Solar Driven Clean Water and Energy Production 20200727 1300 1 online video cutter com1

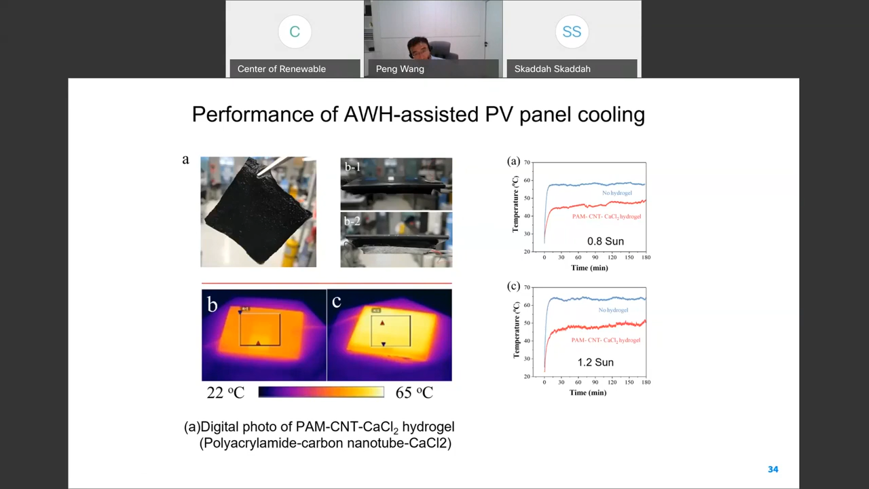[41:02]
and the different solar intensity, you see the difference in the temperature of the PV is actually very significant. significant, more than 10 degrees Celsius. 10 degrees Celsius temperature reduction is significant for PV. And we further take the design to the field.